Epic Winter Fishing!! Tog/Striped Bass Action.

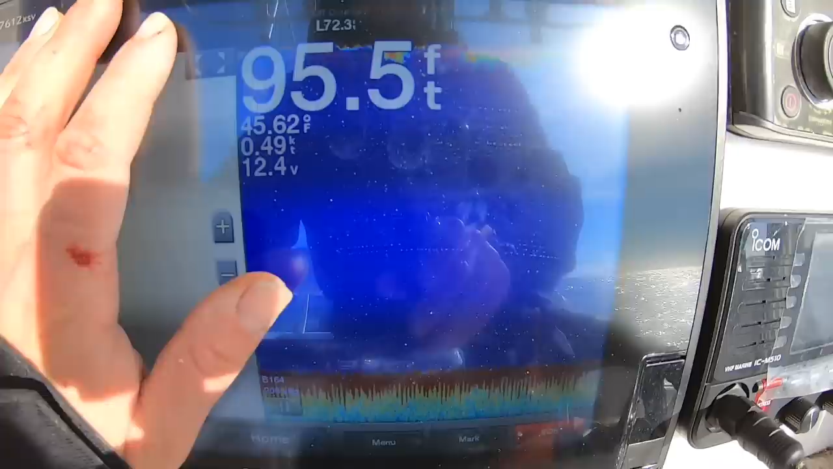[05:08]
On screen: depth 95.5 ft, water 45.62°F
crazy all crazy literally nothing nothing on the screen you see a little low lighting stuff there on the right crazy i've